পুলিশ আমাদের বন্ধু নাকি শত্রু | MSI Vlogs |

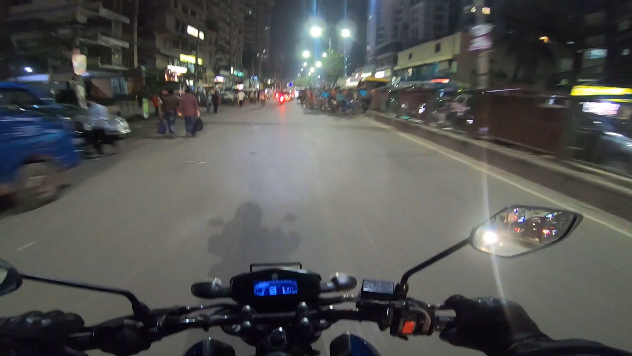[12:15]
यरास्ता ठाइटा धिय धूके जेते पर सिङ अगे किन्तुवी साड़र उस्था बढ प्रोई वेशी बाजे देखा जेते से, एकोन शोरूम टुरूम अनेक टा बंध होई गेसे, डानपसर गुला खोला है से,
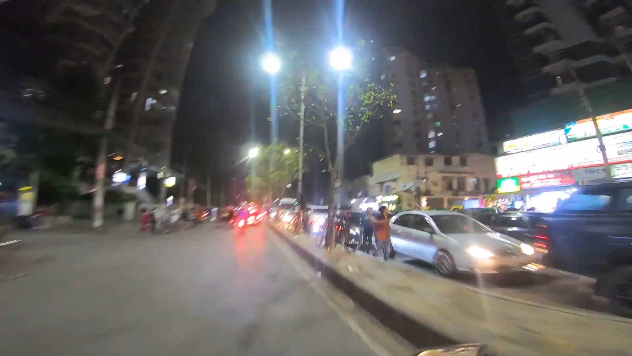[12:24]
एदी के लाइट गुला कुब भालो लागाई से, रोट्टा खुब शुन्दो, दिनेर मोट एक दो मालो हुए आसे, रोट्टा खुब शुन्दो, द गोट आके चुटा भालो,
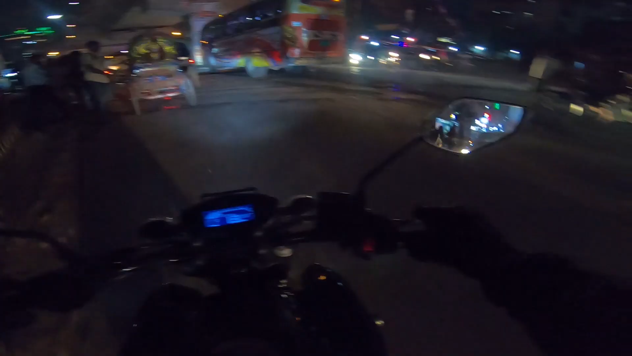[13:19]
एदीके तो शारा शोहरी कशाई बारी रेल गेट होए आसे, बाने की आक्टा अबुस्था, रिक्षार एक्टा जांत्रो ना तो आसे,